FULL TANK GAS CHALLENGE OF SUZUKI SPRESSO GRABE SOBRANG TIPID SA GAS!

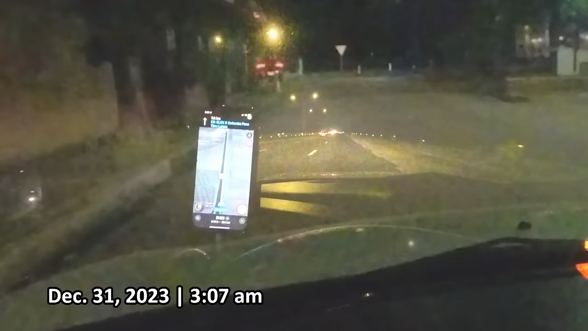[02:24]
Time check 3.07 Ito na kami ngayon Sa S-Lex So
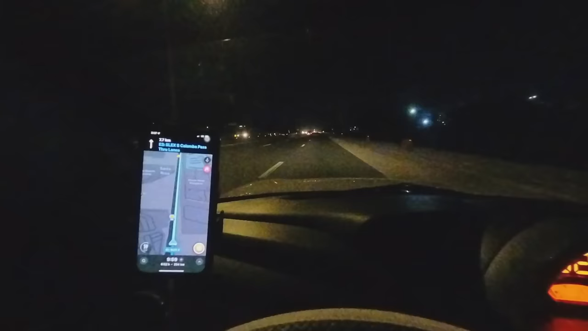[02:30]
ang plano ko is Tatakbo lang tayo ng hindi ganun katulid Nasa 67 lang tayo 66 Pero hindi pa baba ng 60 kasi 60 yung minimum Speed dito sa S-Lex Nasa
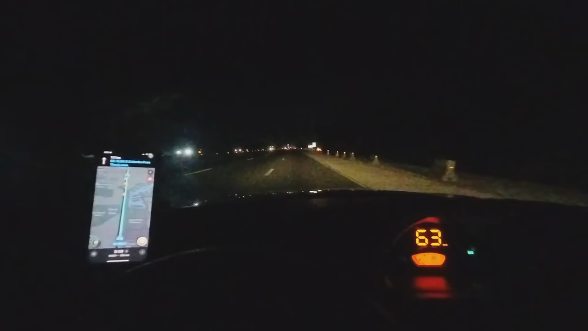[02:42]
cruising speed lang tayo ibig sabihin Hindi tataas yung RPM natin So ito yung pinakatipid na state Nang fuel consumption ni Espresso Kaya inagahan namin ngayon Kasi para walang traffic makaibos Sa mga traffic Tapos makatipid sa gas Kasi ang plano ko talaga is Pagkakasyahin ko yung isang full tank na gas Papunta at papalik At alam kong Kaya yun ng Suzuki Espresso Update ko na lang kayo ulit mamaya Sa mga mangyayari
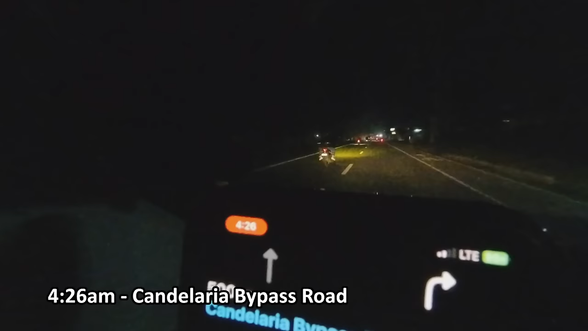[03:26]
Yo update lang Ngayon ay 4.56 na Ladaan na kami sa Lucena Underpass At kasalukuyan Nabawasan na tayo ng isang bar Dito sa ating fuel Ito papakita ko ngayon So meaning